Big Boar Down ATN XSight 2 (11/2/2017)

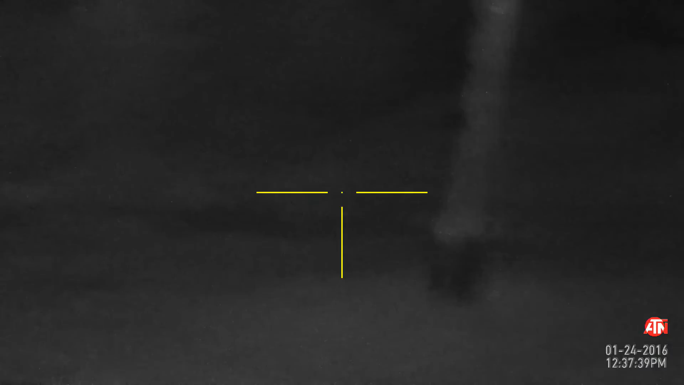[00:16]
He squeal. Yeah, you hit him.
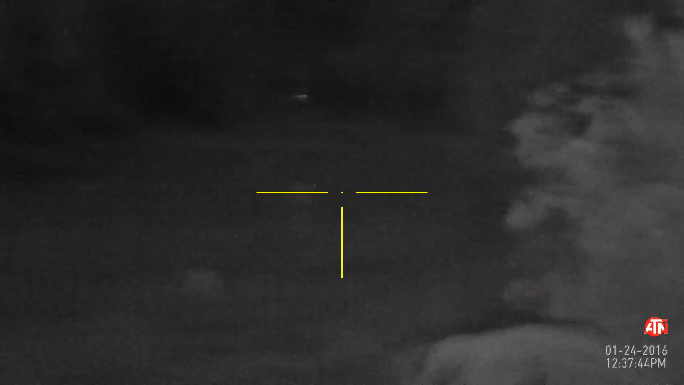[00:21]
Damn it. No, you hit him. He's down. He's down.